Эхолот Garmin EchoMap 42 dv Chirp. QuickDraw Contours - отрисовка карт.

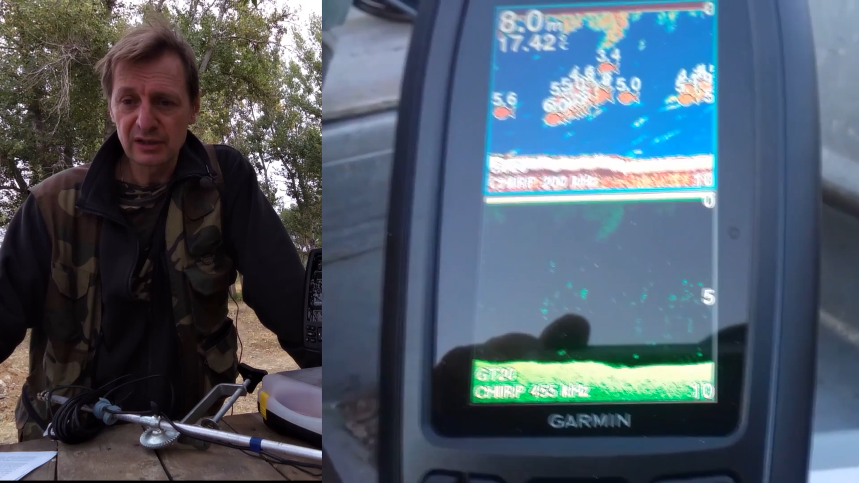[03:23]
On screen: depth 8.0 m
более четкое отражение предметов в воде. В частности, в косяке, например, можно отличить там отдельно каждую рыбу,
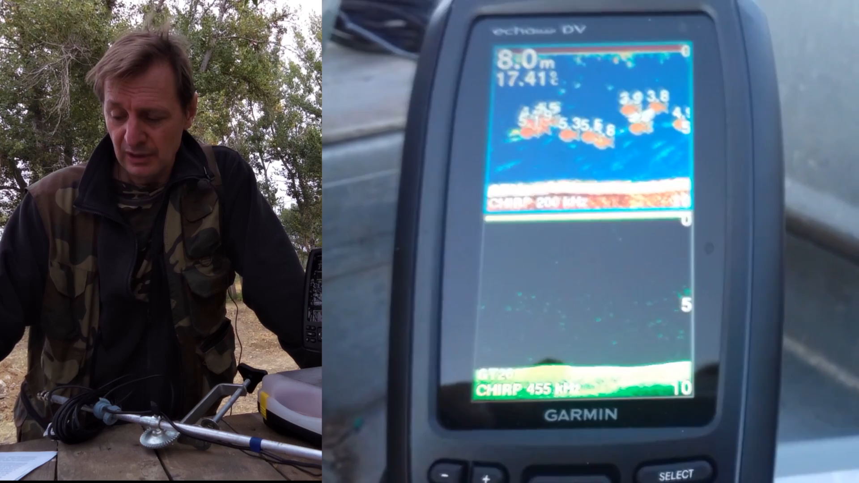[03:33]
On screen: depth 8.0 m
может быть, даже приблизительно оценивать их размер. Ну, естественно, предметы на дне, там толще воды, любые там коряги,
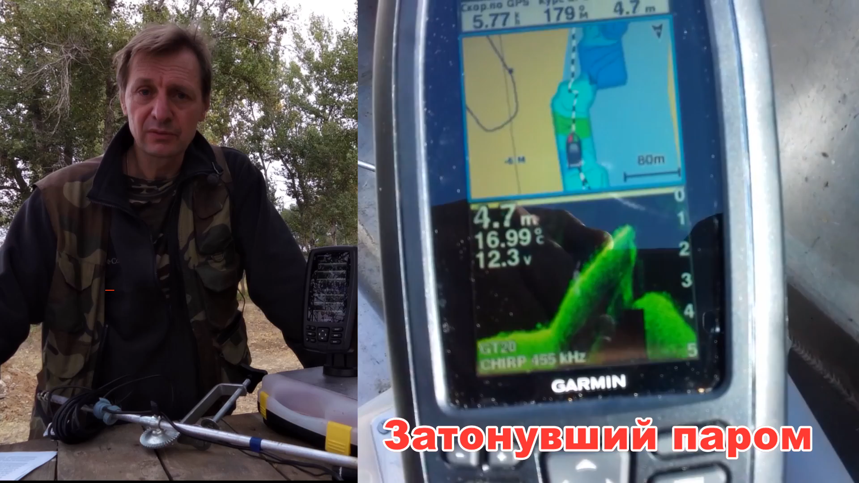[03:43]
On screen: depth 4.7 m
водоросли, естественно, тоже отображаются более детально, более четко. Ну, хочется заметить, что, конечно,
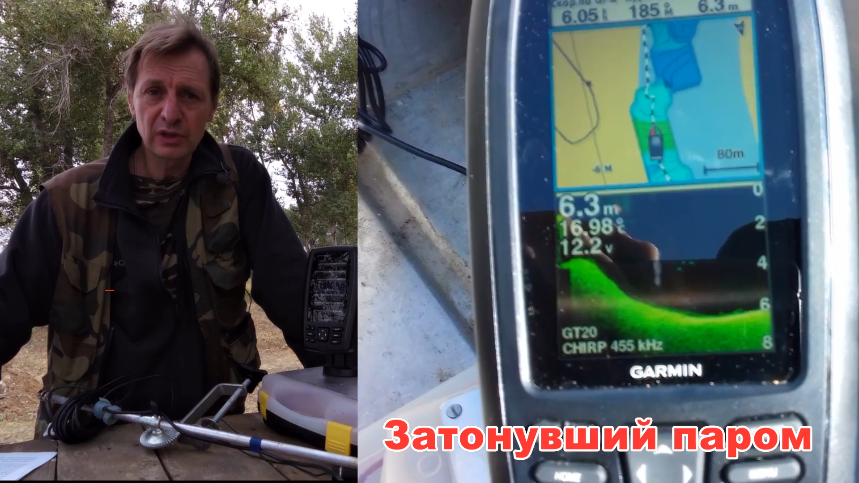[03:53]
On screen: depth 6.3 m
эта технология ЧИР будет более востребована именно на больших глубинах, так сказать, на небольшой глубине изменения не так заметны. Все эти чудеса прогресса мы вам, конечно, покажем.
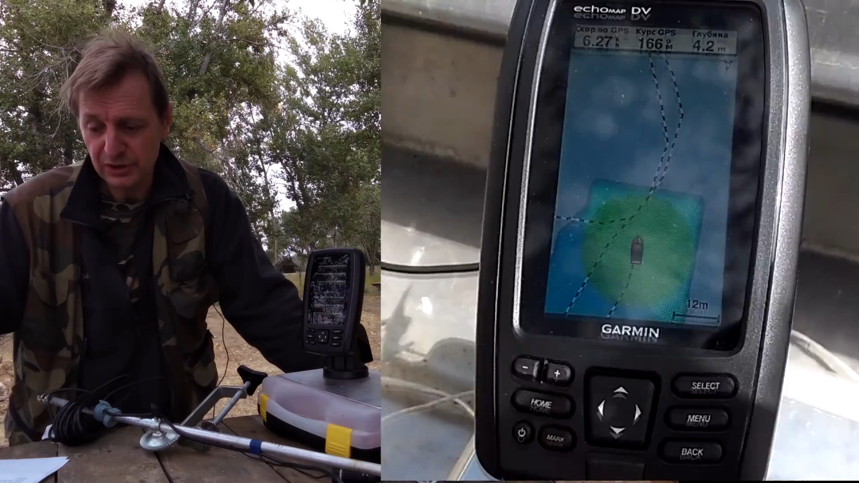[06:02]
On screen: depth 4.2 m
Значит, все рыболовы, интересующиеся новинками эхотехники, наслышаны о такой чудо-машине, как структур-сканер. И мне тоже удалось немного поработать с этой чудо-техникой, но для простых смертных рыболов они, конечно, запредельно дороги. Вот. Или дороги, как правильнее сказать. Вот.
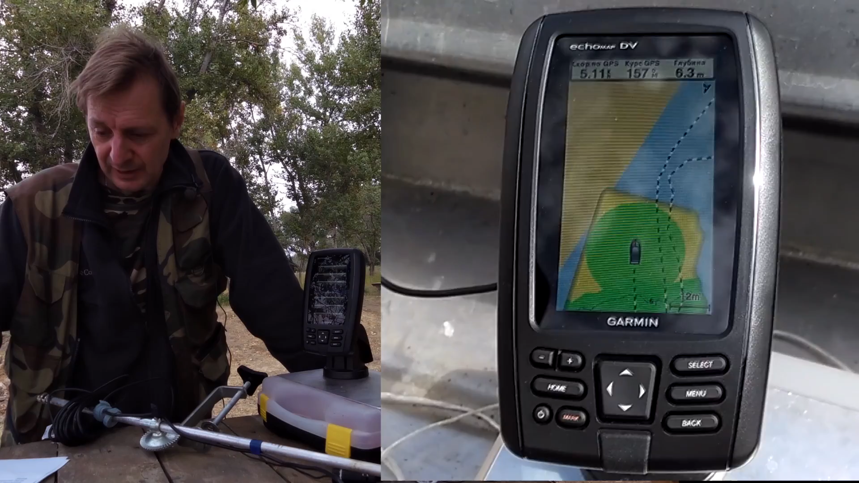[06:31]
On screen: depth 6.3 m
Ну, однако, вот это, если разобраться, наша программка у этого карт-плотера Quickdraw Contours может делать такие чудеса, что, собственно говоря, в некоторой части необходимый структур-сканер отпадает. Ну, конечно, в самой такой некоторой части небольшой. Значит, в чем основная, так сказать, ценность структур-сканера?
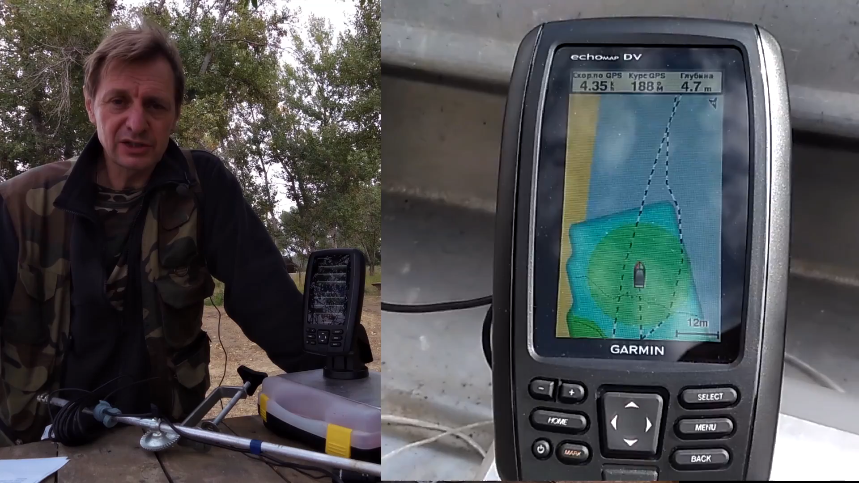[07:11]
On screen: depth 4.7 m
Это большой охват по площади с целью изучения рельефа дна, всяких там подробностей. Коряжки, перепады глубин, бровочки и прочее. Вот. Однако, значит, если мы это не можем сохранить на флешку,
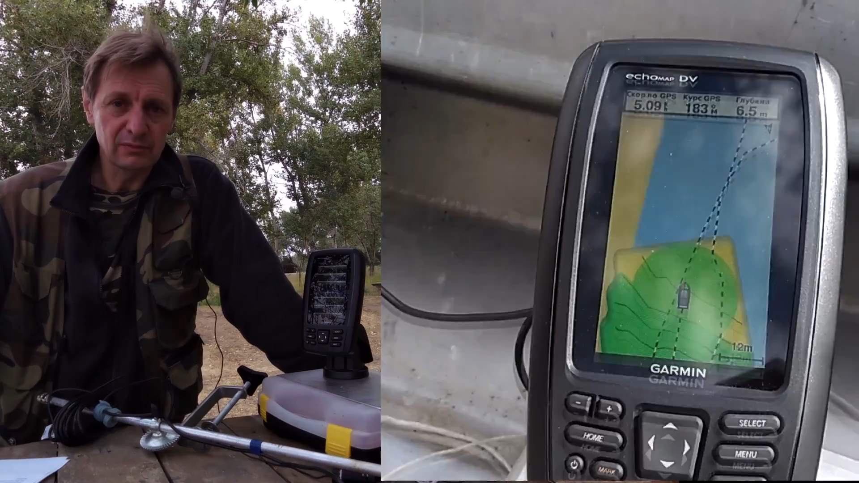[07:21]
On screen: depth 6.5 m
в виде некоторой карты эти данные, да, то, как бы, смысл к нему теряется. Потому как вам каждый раз придется проходить эти места заново.
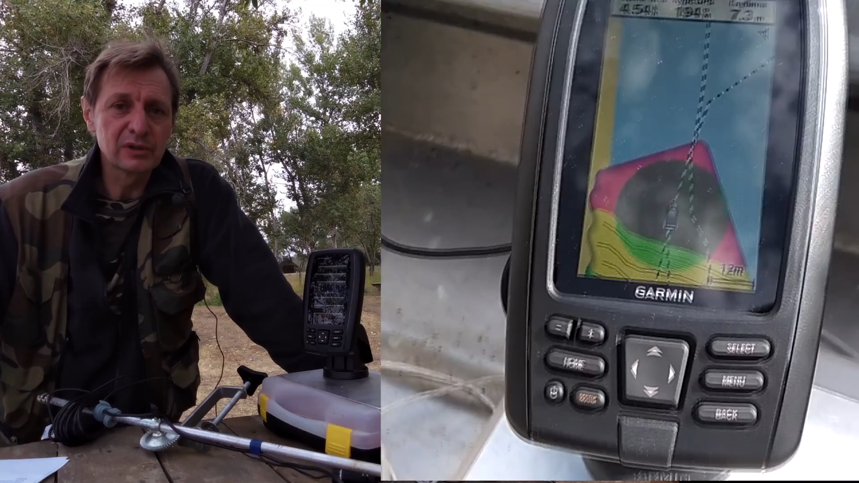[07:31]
Ну, или там, ориентироваться по точкам, которые вы поставили. А с помощью вот этого чудесного и в разы более дешевого аппарата HOMAP 42DV TIRP можно составить такую подробную карту, сохранить на флешку, пользоваться ей неограниченное время. И также можно передавать эту карту простым копированием на другую флешку для других пользователей с таким же прибором.
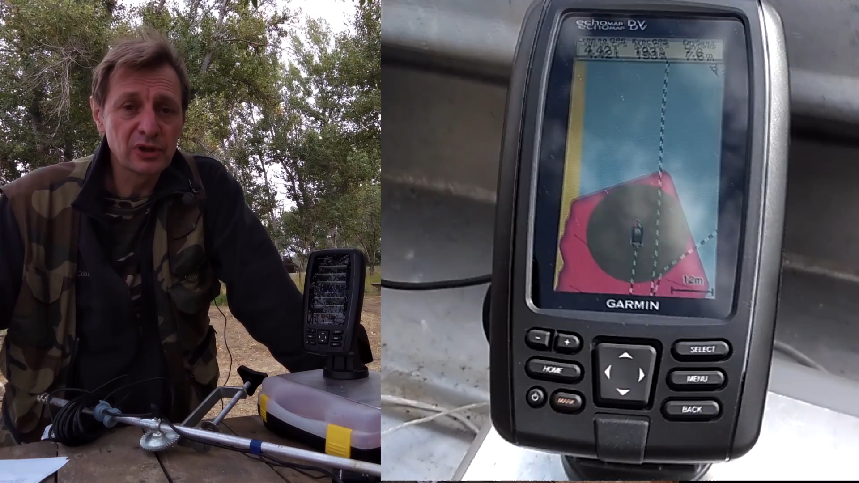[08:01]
Поэтому я считаю, что, так сказать,